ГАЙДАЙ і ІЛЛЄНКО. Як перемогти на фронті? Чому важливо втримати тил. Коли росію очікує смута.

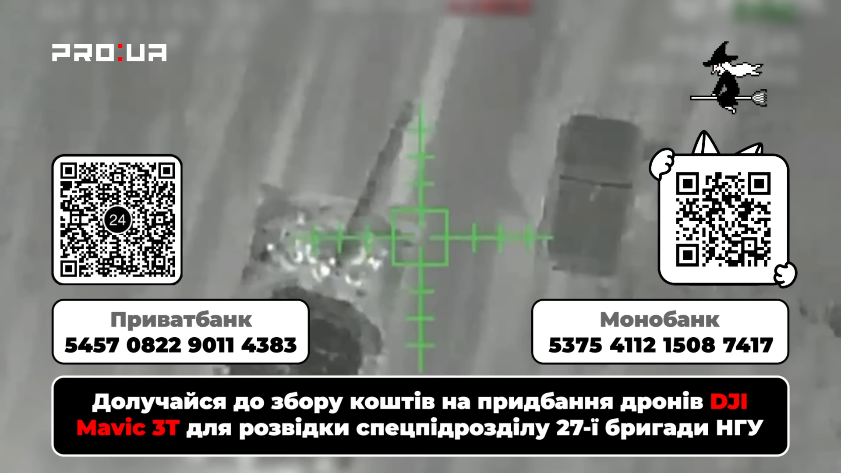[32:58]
Збір на дрони, на «Мавіки», «Трите», які мають тепловізійні можливості бачити вночі.
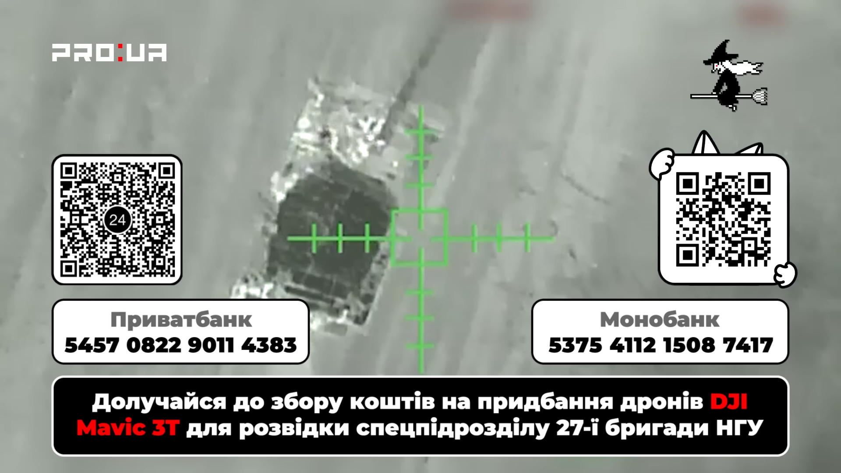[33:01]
І, ви знаєте, ми опікуємося підрозділом Нацгвардії, яке займається бомберами.
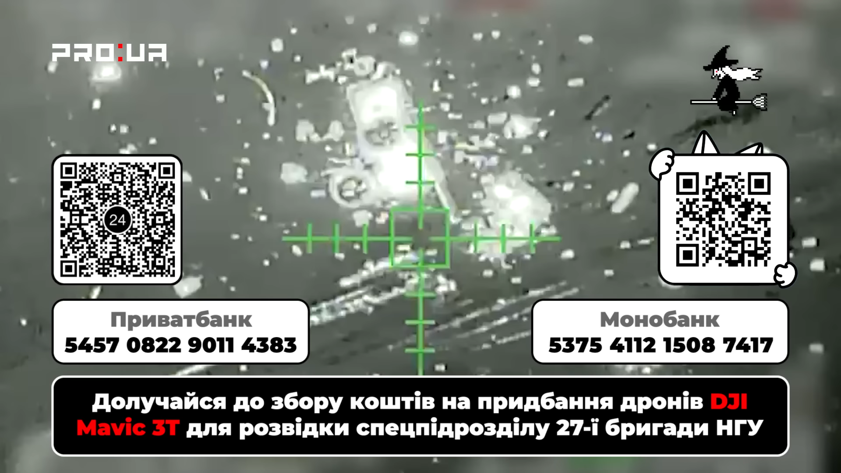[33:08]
Тими самими, які окупанти називають «Баба Яга», які вночі бомблять їх важку техніку.